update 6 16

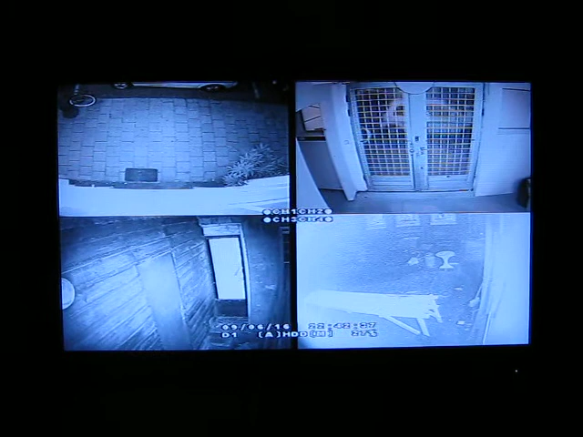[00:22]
You've got up there in the corners a camera looking down and we've got a camera at the front door right behind me. One out on the back patio and one looking at the window on the back wall from behind the property.